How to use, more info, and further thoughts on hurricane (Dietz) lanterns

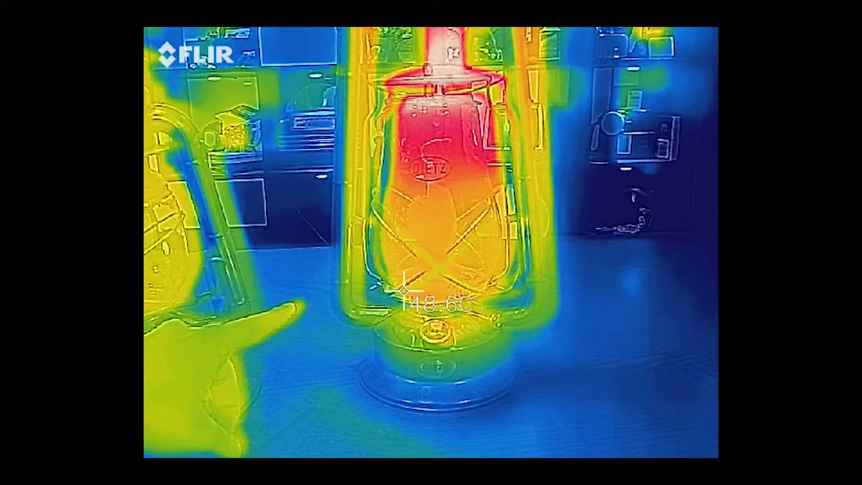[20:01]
On screen: spot 148.6°C
which they appear to be, they're about the same color as my skin on my hands right now. They're going to cool the air back down as it travels down the tubes.
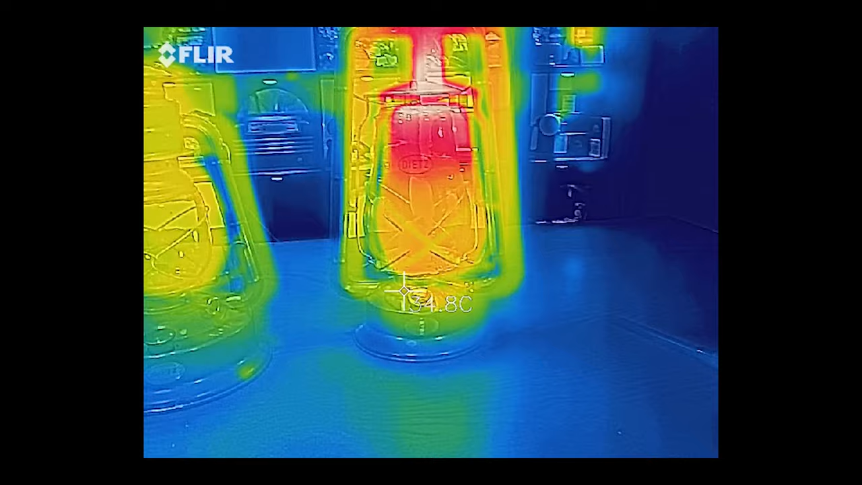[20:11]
And in fact, that's mentioned in the original patent, which, in this case,
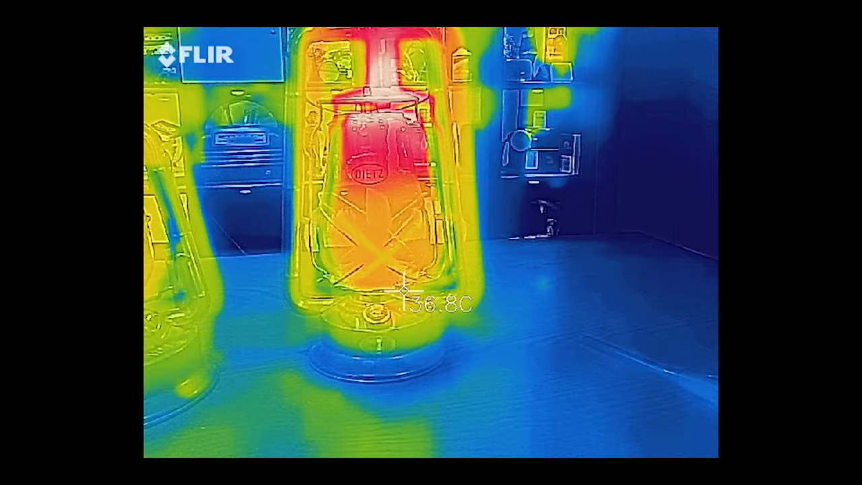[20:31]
so it burns through more fuel, and that's why I need to keep turning it down.
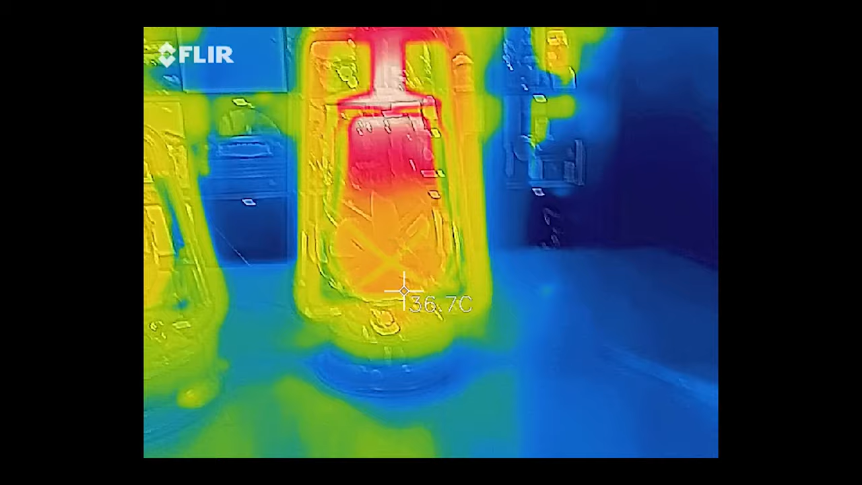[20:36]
On screen: spot 36.7°C
I don't know if that's the case, that may also just be because fuel is flowing. The little wizard, the cold blast lantern, would sometimes do that as well,
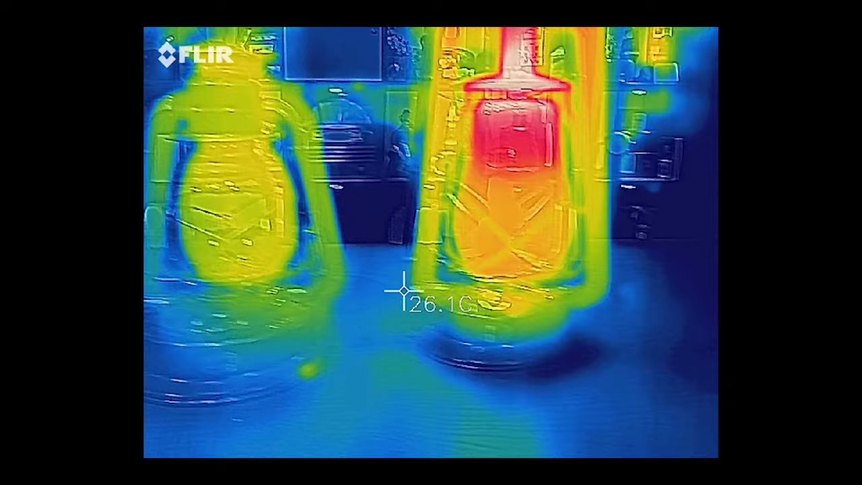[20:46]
On screen: spot 26.1°C
but it never did it over such a length of time that this one's been doing it. So I think it may very well be the case that the fuel evaporation is increasing in rate, but,
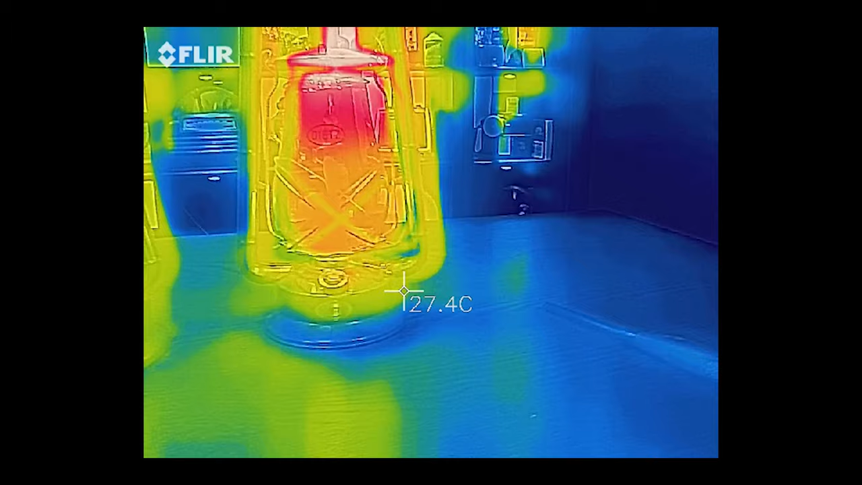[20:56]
On screen: spot 27.4°C
and here's the big caveat, and I know you can't see it right now because you're looking at the thermal image, the flame has not gotten any whiter, it's just gotten bigger. So it may be that the increase of fuel rate is happening,
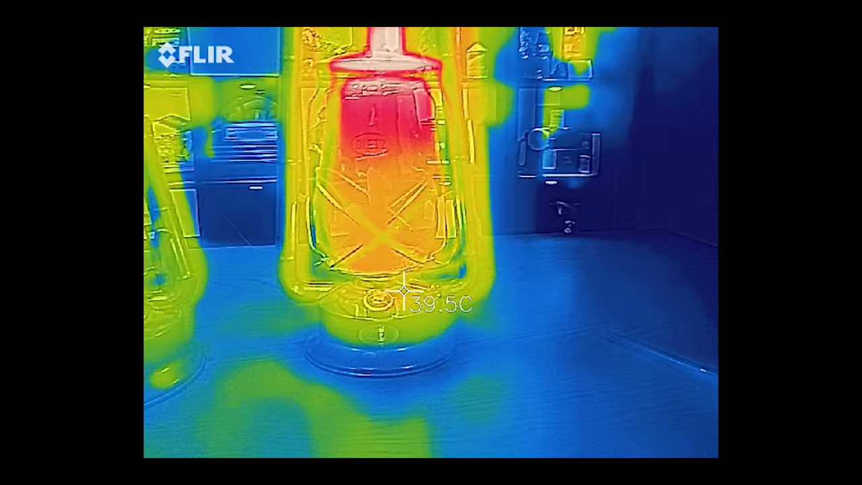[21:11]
there is an increase in the rate of fuel going through it, but it's not burning any brighter, and I'm sure it's not burning any more efficiently.
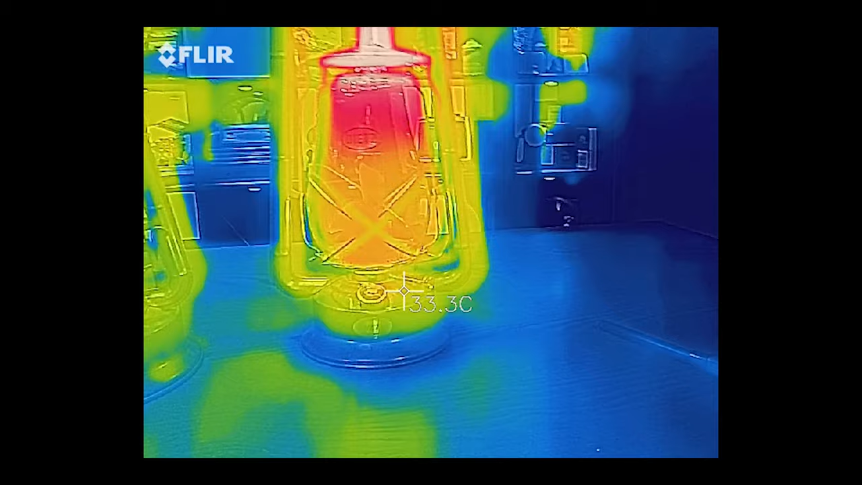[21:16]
It's just burning more fuel. So, yes, preheating the intake air might make it burn more, but I don't really think it's burning better. And, yes, we do, we can't really prove anything here because of
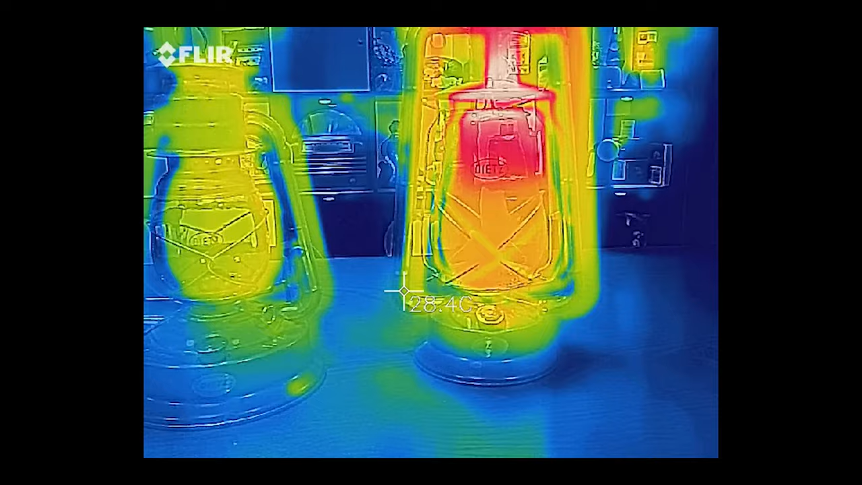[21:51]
And if these numbers are true, this lantern has been lit for something like 10 minutes now.
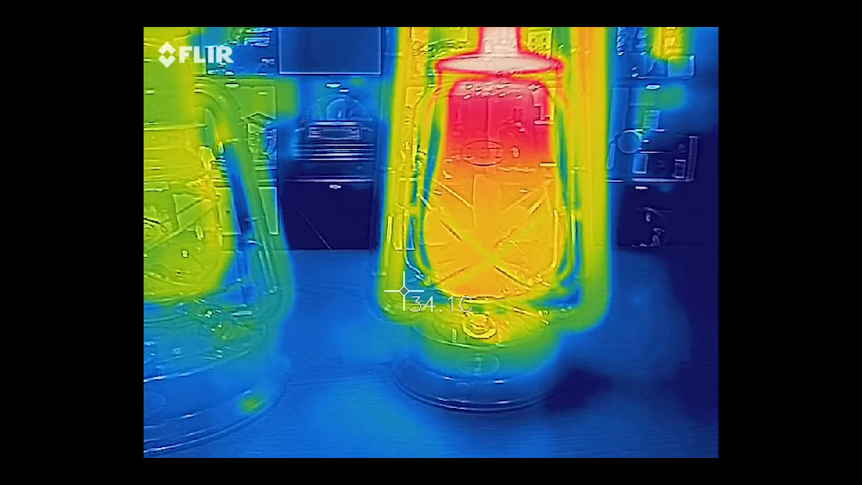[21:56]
Even it's not getting much preheating going on here. Some, sure, but not a ton.